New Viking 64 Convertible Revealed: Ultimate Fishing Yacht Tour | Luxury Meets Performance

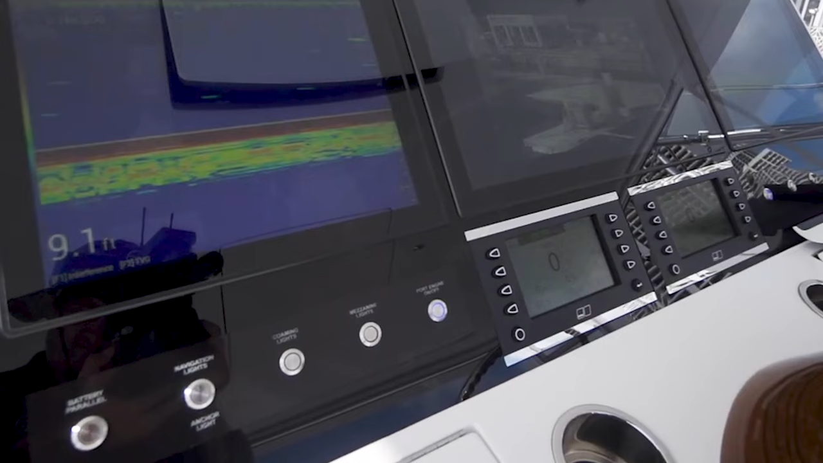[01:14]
On screen: depth 9.1 ft
controls the compact helm pod enhances the space ensuring everything is within the captain's easy